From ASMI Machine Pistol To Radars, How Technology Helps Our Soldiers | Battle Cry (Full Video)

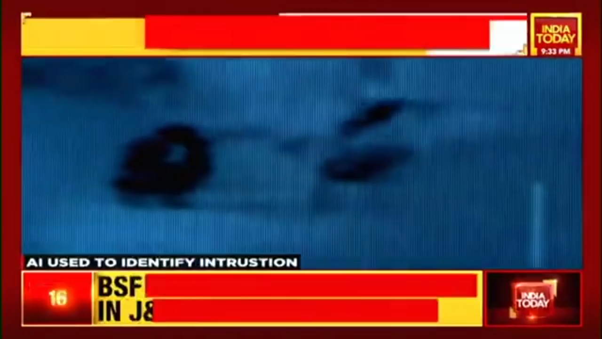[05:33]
Soldiers are specially trained to hear beep sounds to identify the nature of intrusion, whether by a single intruder, a small group or a vehicle.